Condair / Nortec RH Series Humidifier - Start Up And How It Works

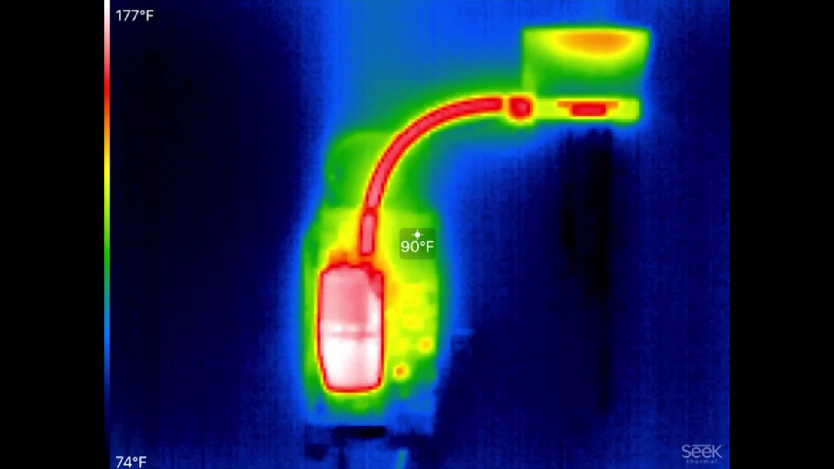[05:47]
On screen: spot 90°F, scale top 177°F, scale bottom 74°F
We pulled out our infrared camera and recorded this unit while it's operating.
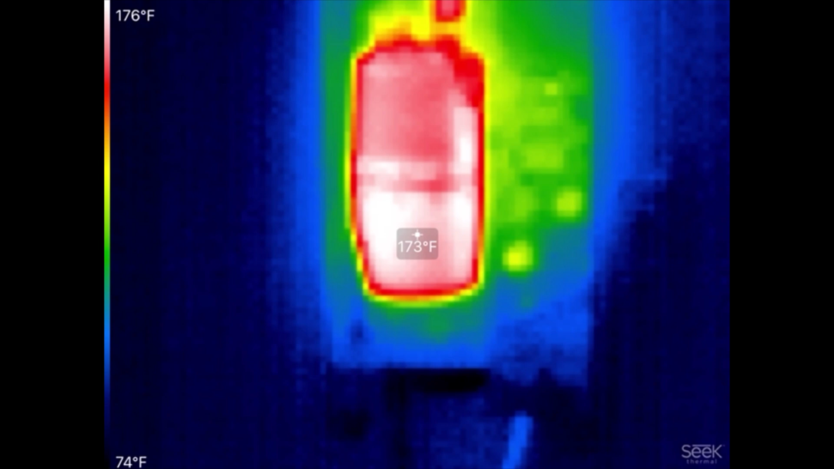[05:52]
On screen: spot 173°F, scale top 176°F, scale bottom 74°F
The blue is the coldest temperature on the screen. The white is the hottest.
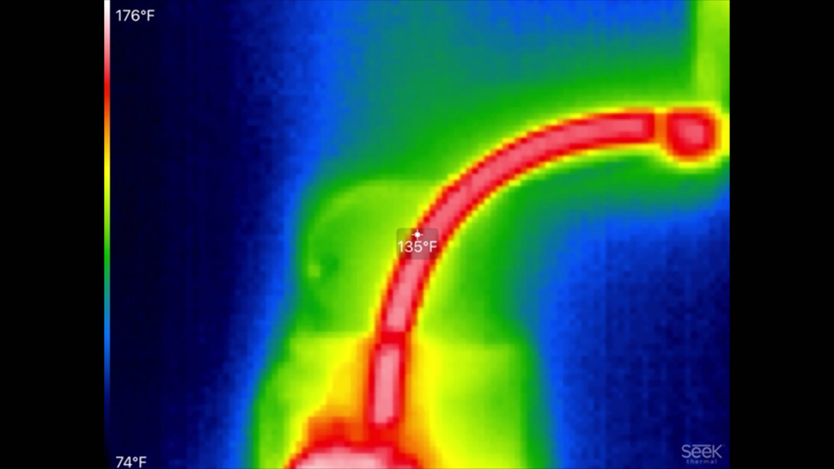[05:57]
On screen: spot 135°F, scale top 176°F, scale bottom 74°F
And as you can see, steam is being generated inside the steam cylinder and running up the steam hose over to the steam distributor.